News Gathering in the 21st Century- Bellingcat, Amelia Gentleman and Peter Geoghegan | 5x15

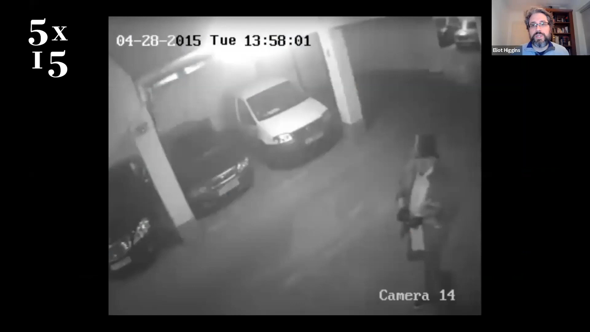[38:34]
showing a very mysterious figure in a parking garage, walking up to a car, which he was then went to the side of, disappeared for a minute or two.